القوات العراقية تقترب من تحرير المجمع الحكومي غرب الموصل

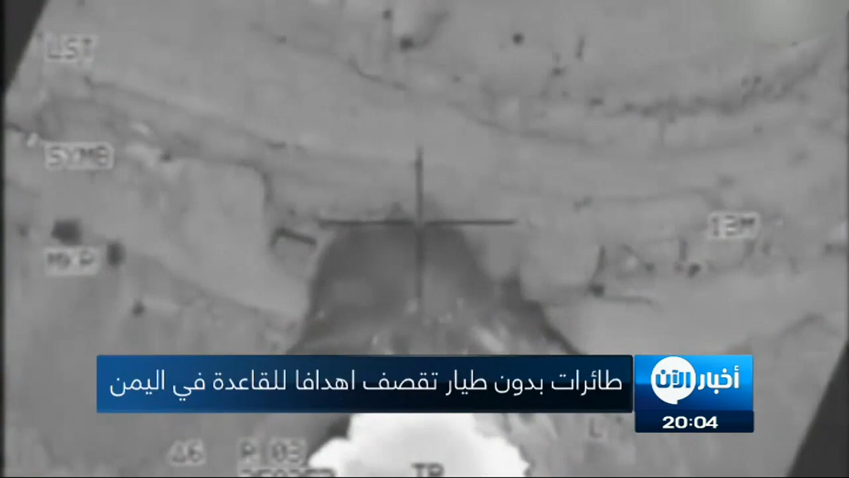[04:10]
منزل شخص يشتبه بأنه من القاعدة في قرية نوفان بمحافظة البيضاء،
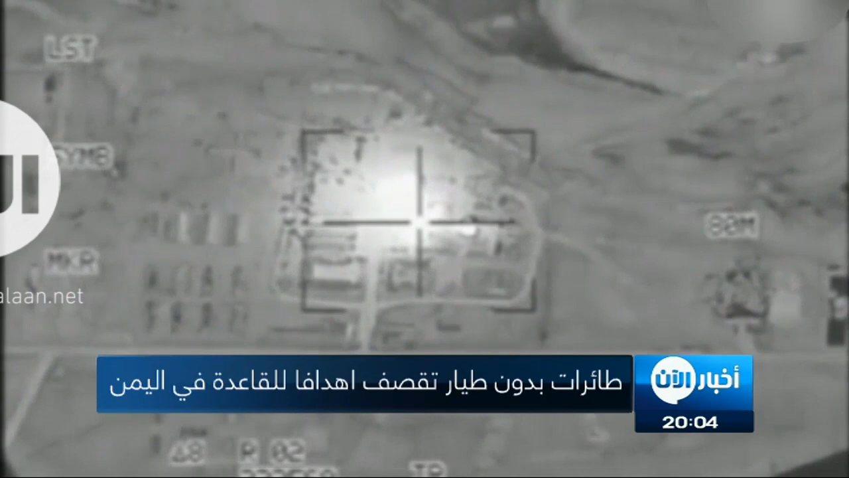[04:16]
وقصفت ضربة أخرى منطقة جبلية يعتقد أنها تضم معسكر تدريب في قرية السعيد بمحافظة شبوة الجنوبية.